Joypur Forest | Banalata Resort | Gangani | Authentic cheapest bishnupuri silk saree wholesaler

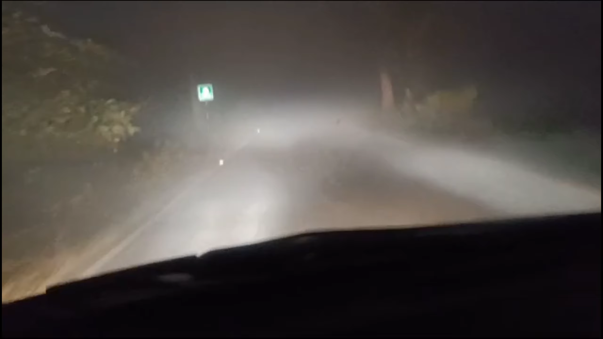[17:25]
সবাইকে ড্রপ করতে করতে রাত্রি 1:30 বেজে গিয়েছিলো বাড়ি পৌঁছাতে, আর রাস্তায় ছিল প্রচণ্ড ডেন্স ফগ, যেটা তোমরা দেখতে পাচ্ছ অলরেডি। তো ওভারঅল আজকের জার্নিটা তোমাদের কেমন লাগলো আমাদেরকে অবশ্যই জানিও, আর দেখা হচ্ছে তোমাদের সঙ্গে নতুন আর একটা ফ্রেশ ব্লগ নিয়ে।